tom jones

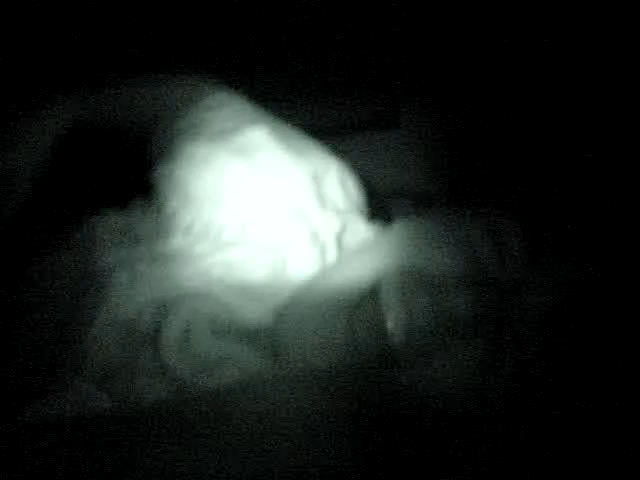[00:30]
knew he was up he's just trying to get some jump jump action what do you get that thing
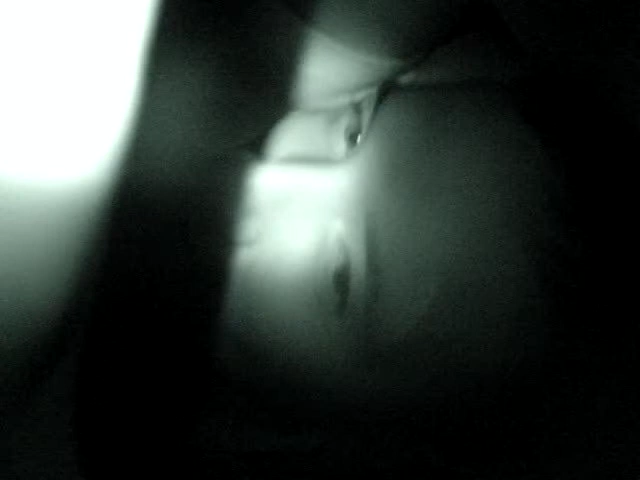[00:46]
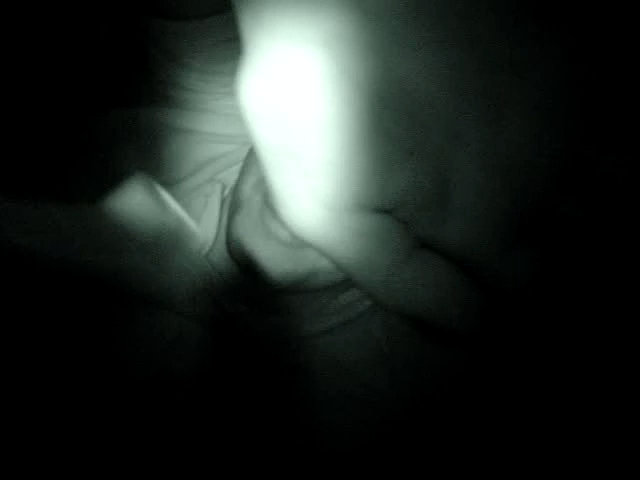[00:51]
what do you want to know is that night vision uh-huh